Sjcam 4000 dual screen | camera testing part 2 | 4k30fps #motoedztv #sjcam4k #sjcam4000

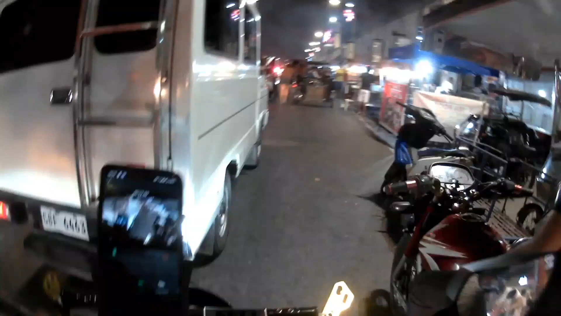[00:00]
Hello guys, it's MotoEads TV. Sa video nga palang ito guys, bali, magbibideo test lang ako dito sa aking action cam na SG4000 dual screen.
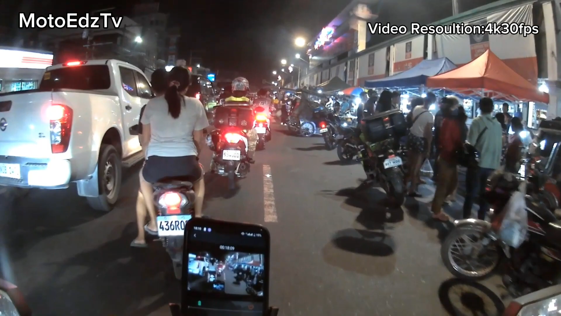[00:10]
Bali, wala nga pala akong ginawang editing dito guys, hindi ako nag-color upgrade o kahit na anong edit dito, maliban lamang dito sa voiceover.
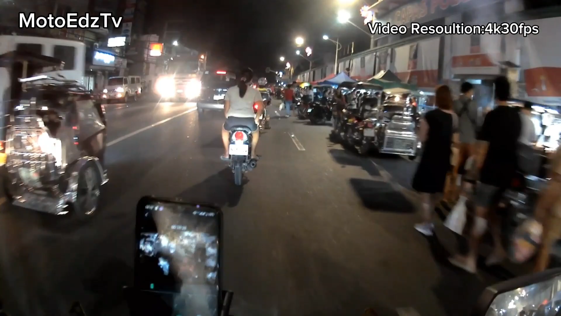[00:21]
Bali, ang gamit ko nga palang video resolution dito guys is 4K 30fps. As you can see guys, sa video nito, okay naman yung kanyang recording.
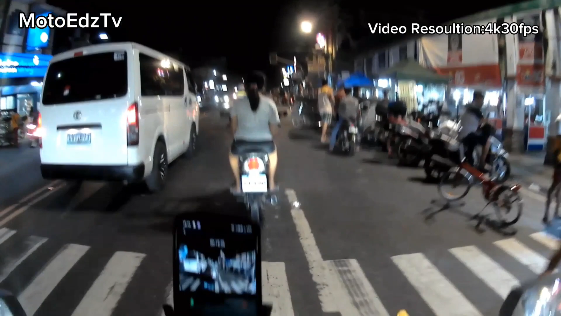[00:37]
Medyo dismayado lang ako talaga siguro sa audio recording nya,
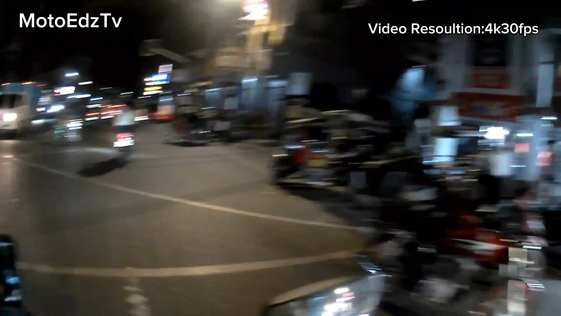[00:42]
dahil hindi sya ganun kagandaan. Pero magagawa naman yan ng paraan, bali, lalagyan na lang natin yan ng external mic.
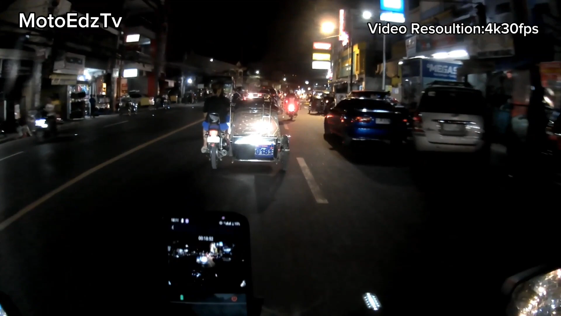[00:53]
Pero yung built-in nya, medyo ma-wind noise kasi yan. Bali, ginamitan ko nga lang sya dito yung kanyang waterproof casing. Pero kung hindi sya nakalagay sa waterproof casing,
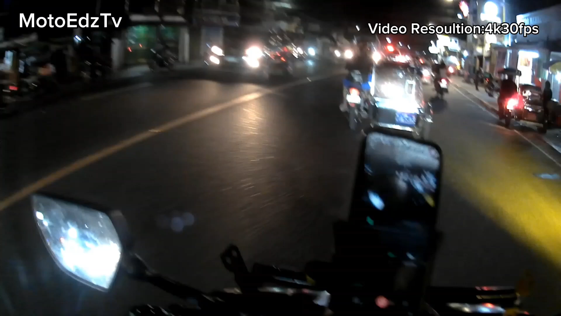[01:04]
rinig mo talaga yung wind noise nya.
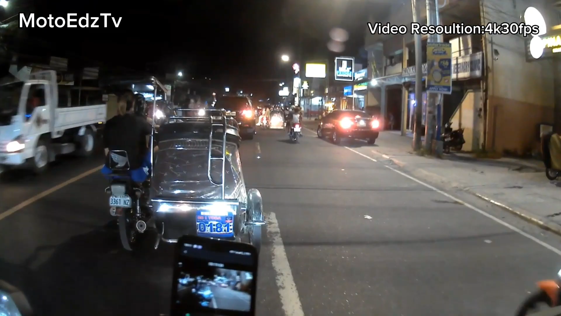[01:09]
Sa kanyang battery naman guys, Bali, dahil nga naka 4K 30fps resolution tayo dito, umabot lang sya ng almost 40 minutes, tapos naka-open yung wifi nya.
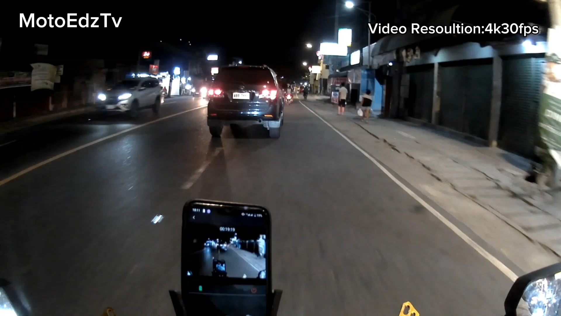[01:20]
Kung mapapansin nyo guys sa aking cell phone na nakalagay sa harap ng aking motor, yan, naka-connect sya sa wifi. Bali, kaya kinunik ko sya dyan, dahil dyan ko sya,
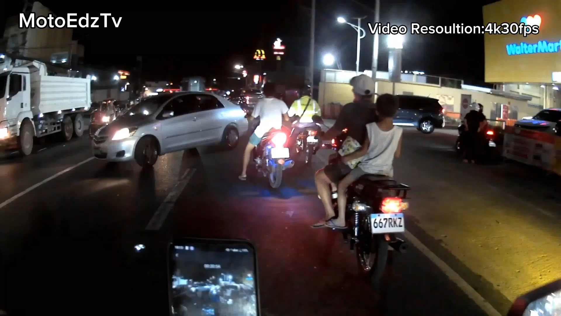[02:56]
Kitang-kita nyo naman guys, sa gabi, goods na goods yung kuha ng camera nya. Bali, sa susunod na vlog nga pala guys, itetest naman natin, yung kuha nya sa umaga. Kung goods rin ba, yung record nya, sa umaga, para makita natin yung overall talaga na one nitong action cam na to. Pero para sa akin, goods na goods na rin para sa akin to. Sa mga naghahanap dyan, kung wala kayong budget na pambilin ng mga mamahalin,